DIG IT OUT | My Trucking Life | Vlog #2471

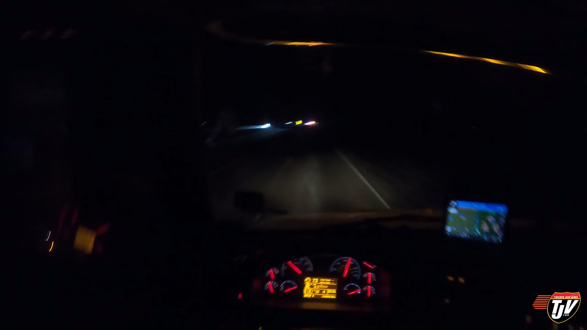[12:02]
A little ways down into North Dakota here, between Grand Forks and Fargo. What's going on here? There's a lot of flashy lights. They look like they're right across the road. Let's see. What do we got here? One police officer.
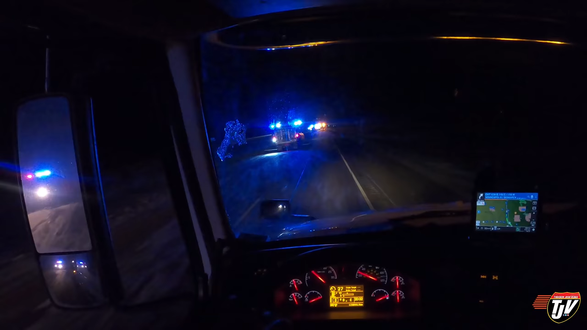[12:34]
I'll just get onto the shoulder here. Snow plow. Is this all just about plows? The road is fine. What are the plows doing out? There's no snow on the road here. There's no snow on the road here. Go onto the shoulder. Wow. What is going on? Another snow plow.
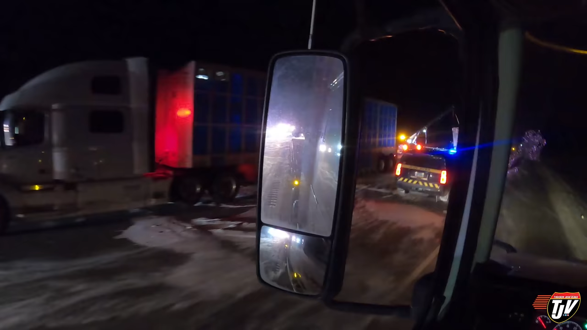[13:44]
Oh, no. Oh, my. Oh, no. It's a livestock truck. Yeah, there's a wrecker in the ditch, but he's not stuck. Holy smokes.
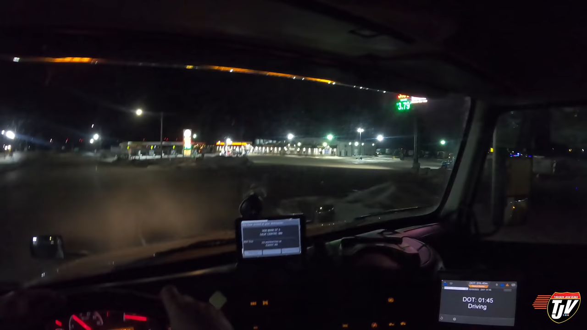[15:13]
By the time I wake up, so that I can go and get my load and go home. What's the time now?
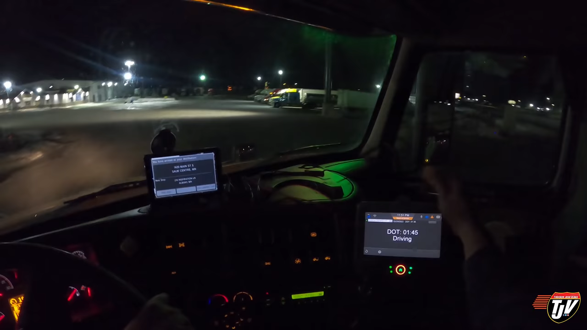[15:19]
The time is, well, it's 10 to midnight, and I don't see any snowstorm yet. Oh, boy. Let's see. Where are we going to go and park?
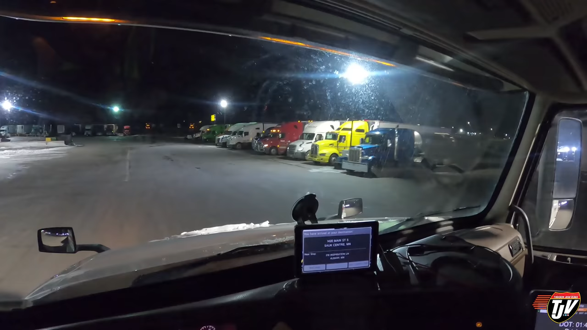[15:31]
Probably at the back there. That's where I always used to park. I'd always walk diesel in the back there. I miss those days.
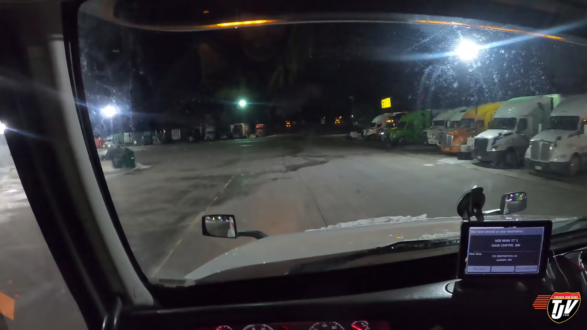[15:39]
It's nice to be back, though.
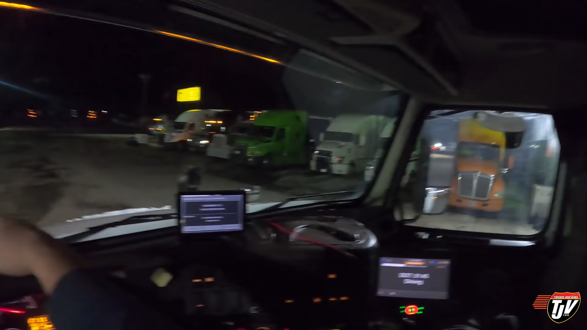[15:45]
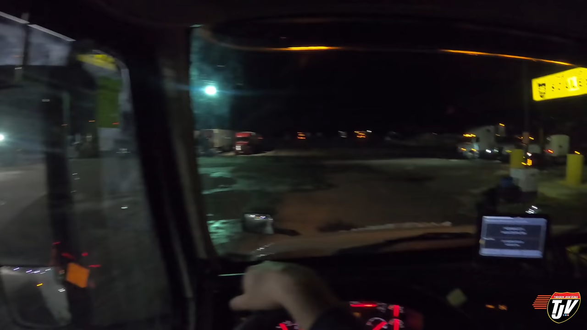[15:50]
It's always lots of room in the back there. Wonderful. And that's it, everybody. C'est fini.
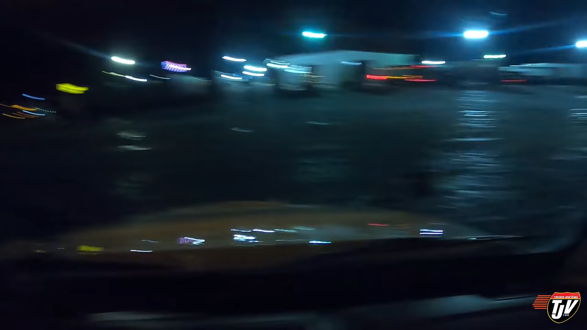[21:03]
This is what we're looking at right now, though. Pretty nice weather.